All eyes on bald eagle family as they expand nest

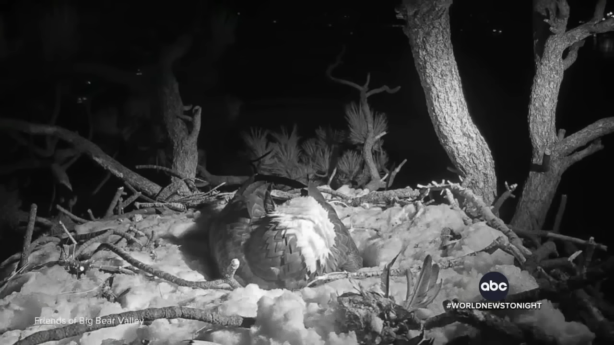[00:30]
This is Jackie just today, sleeping on top of her eggs, then sunrise, and she's awake.